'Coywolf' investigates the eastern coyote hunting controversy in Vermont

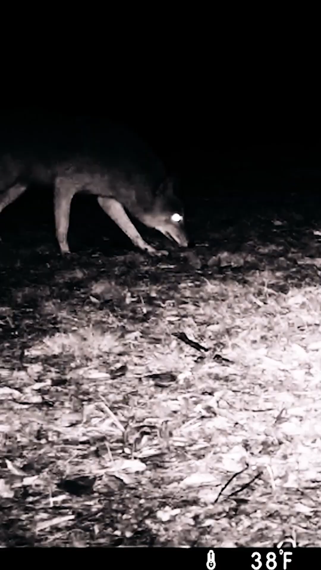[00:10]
A coyote is constantly living on edge because it's learned,
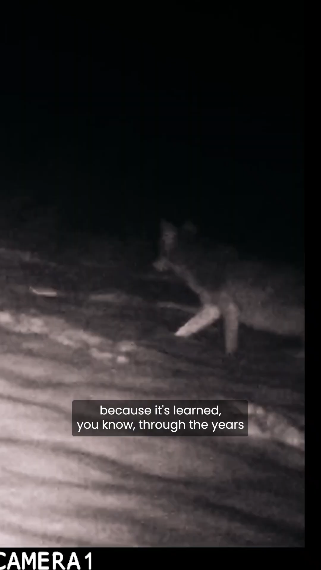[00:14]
you know, through the years and the generations of coyotes that there's a lot of things out there to fear, and in particular humans.
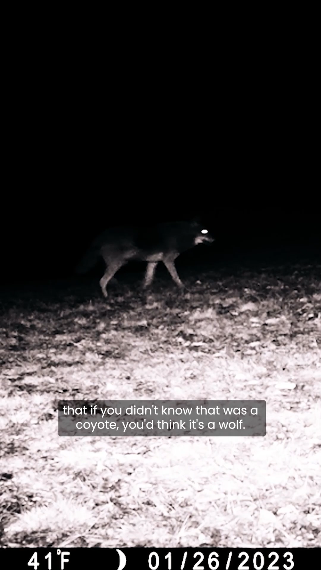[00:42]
you'd think it's a wolf, I mean, just the way they're built, they almost like have a mane in the winter,